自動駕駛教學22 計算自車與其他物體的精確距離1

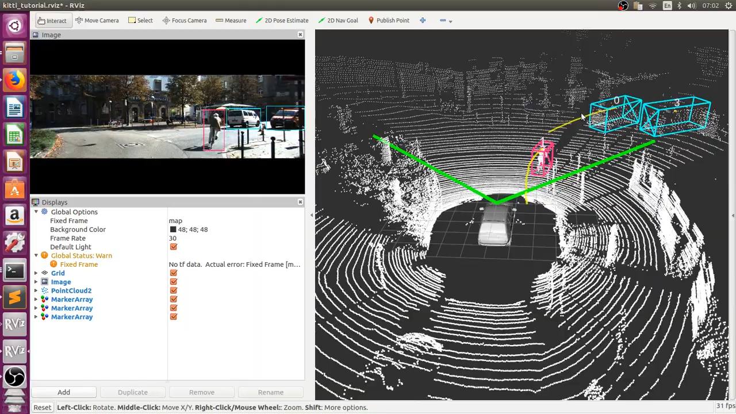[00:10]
好,那我們上一支影片講到說如何把所有其他物體的軌跡都計算出來並且把它顯示在rv上面好,那最後我有留一個問題給大家就是我們上一支影片就把所有其他物體的軌跡都畫出來但是卻把自己的軌跡消掉了那如果想要顯示自己的軌跡的話要怎麼做那今天就來解答這個問題好,那我們回到這個程式裡面來
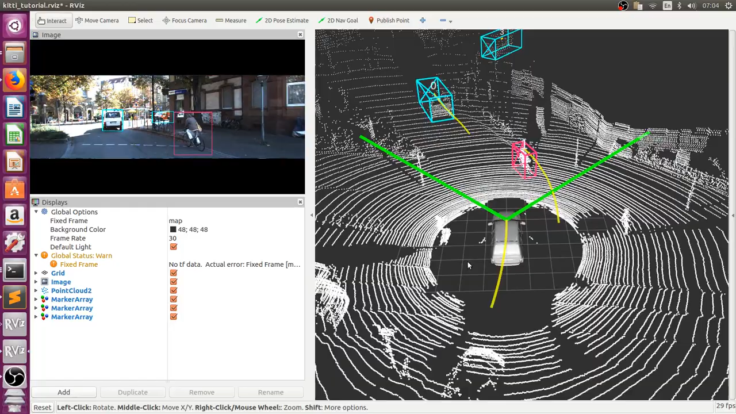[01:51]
那我們重新執行之後呢就可以看到說我們現在已經把自己的軌跡呢也算出來然後顯示出來了好,那這邊我還有做一個小小修正就是我把之前的紅線改成黃線那這個部分的話就是改這個marker.
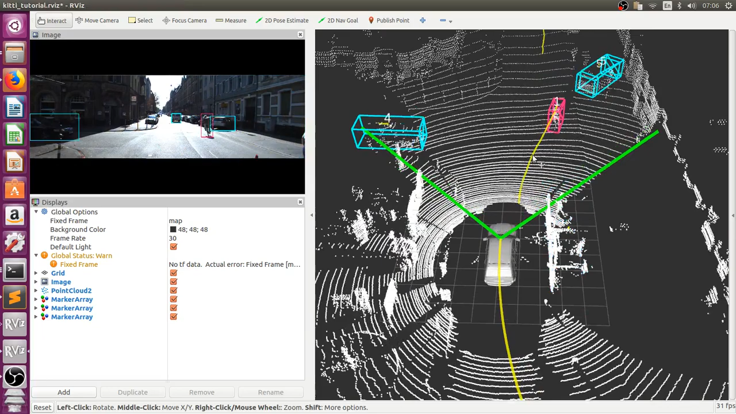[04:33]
慮這個物體從從上往下看的這個
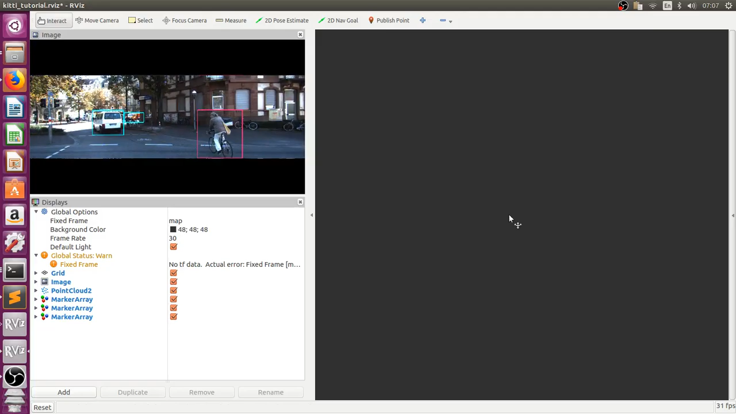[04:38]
我們就只考慮物體的這個從上往下看的這個長
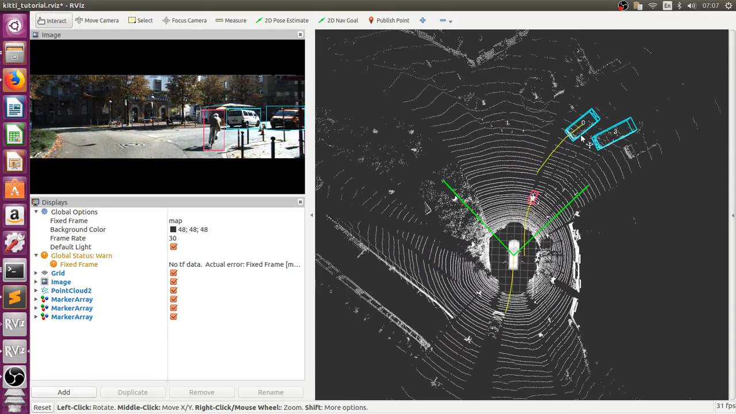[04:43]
方形就是現在每個物體都不再是一個立體而只是一個長方形了就變成我們這邊考慮的一個問題這樣子